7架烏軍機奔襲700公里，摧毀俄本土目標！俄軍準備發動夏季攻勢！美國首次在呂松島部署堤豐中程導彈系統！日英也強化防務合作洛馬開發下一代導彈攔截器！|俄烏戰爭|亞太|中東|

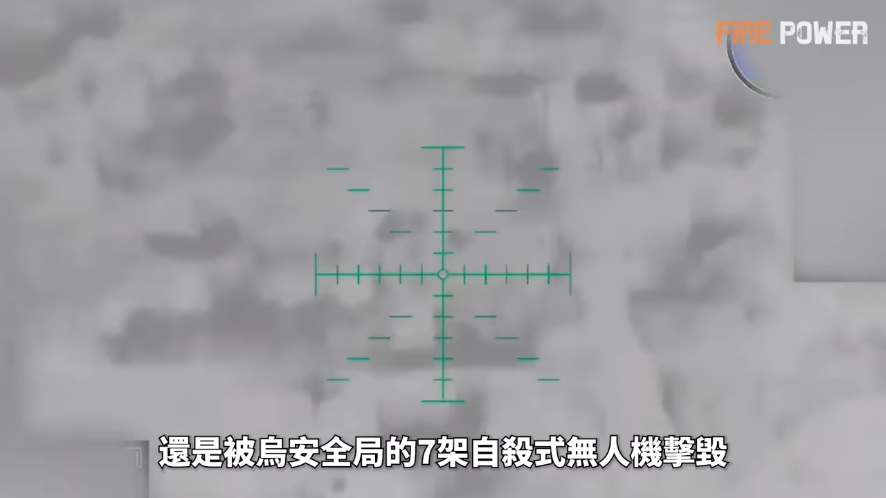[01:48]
不过最终还是被乌安全局的7架自杀式无人机击毁。